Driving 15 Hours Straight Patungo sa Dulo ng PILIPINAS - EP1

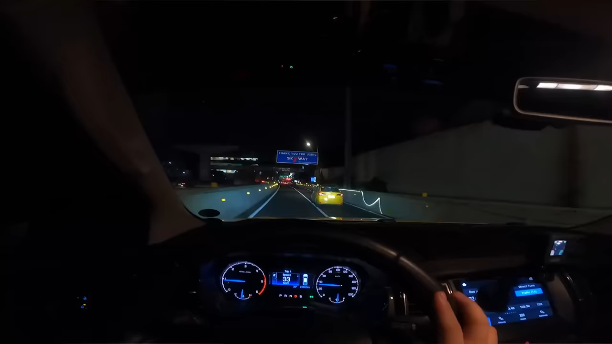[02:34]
Ito na ang tunay na laban. Kasi pababa na po tayo ng Skyway. Papasok na tayo ng Enlex.